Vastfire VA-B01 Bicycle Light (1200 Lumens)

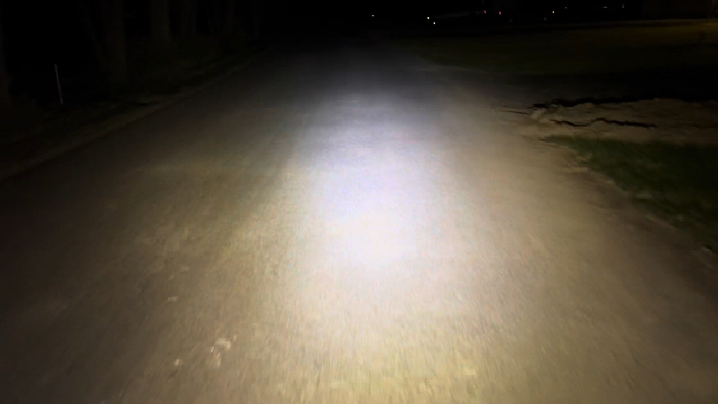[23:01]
i can see like the reflectives on the mirror mailboxes you know probably good 150 yards away the actual road itself I can probably see at least 200 feet right now it's actually a really nice beam